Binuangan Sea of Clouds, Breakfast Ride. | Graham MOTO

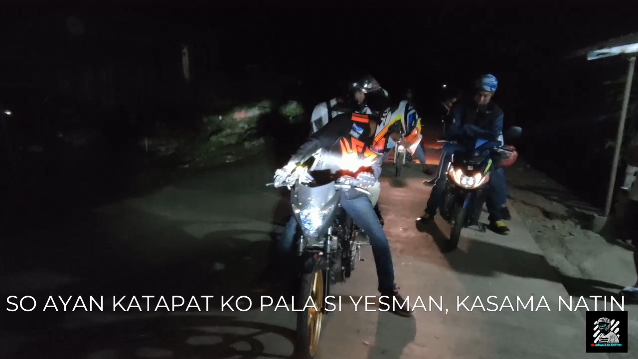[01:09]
Kasi ZaFer, mga boss, na sa likod. Kaso di nakikita kasi ano.
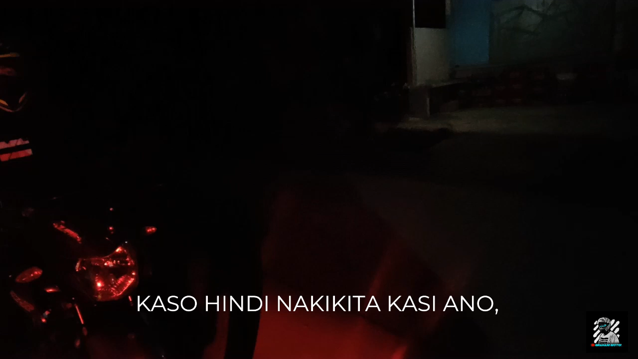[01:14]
Ang kamakita, boy! So, G na tayo, mga boss!
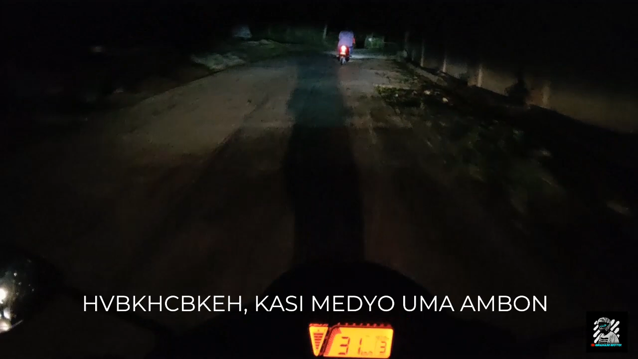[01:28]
Pero yan.
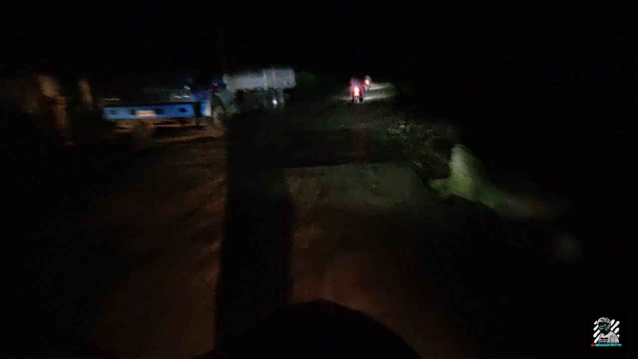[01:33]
Tuloy na tayo. Yan, pasensya na din kayo kung madilim kasi wala, cellphone lang ito gamit ko eh.
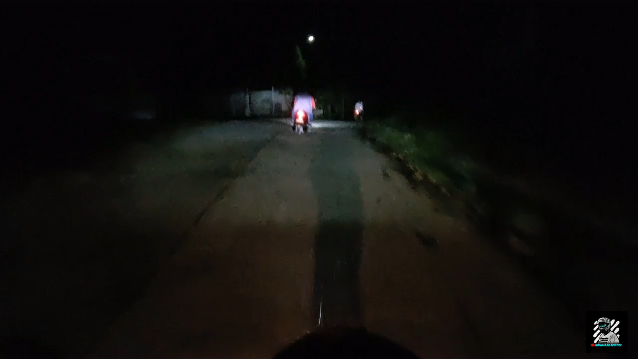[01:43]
Tsaka hindi naman ganun kaliwanag yung ilaw ng motor natin, kaya pasensya na din kayo. Pero yan, first time ko mag-ride, gamitin itong si Tender Juicy.
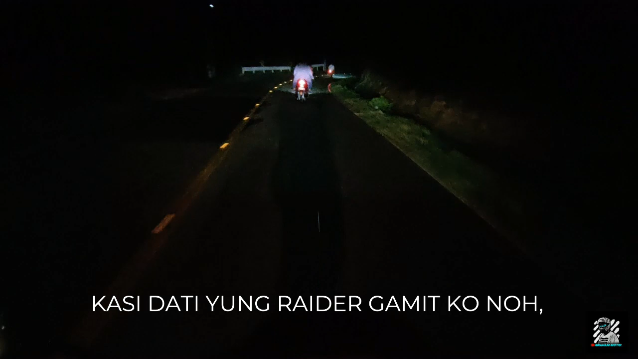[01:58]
Dadaan po kami dito sa may police station kasi
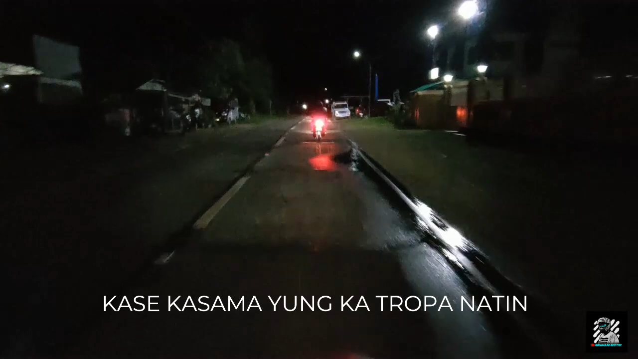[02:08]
kasama yung katropa natin or yung sa ROA, si Sir...
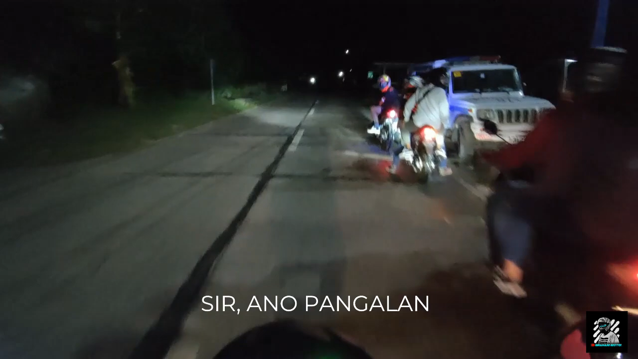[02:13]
Sir, ano ang pangalan na yun? Nandun na siya.
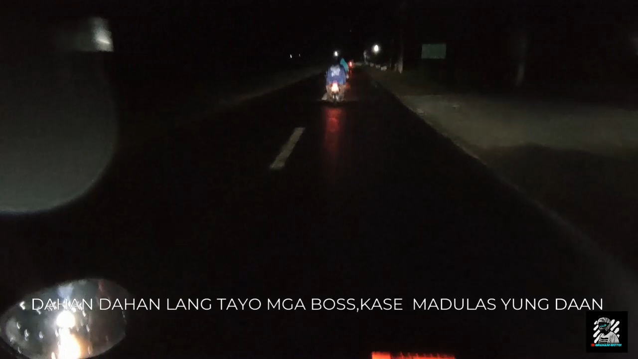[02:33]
Dahan-dahan lang tayo, mga boss, kasi madulas yung daan yung ulan.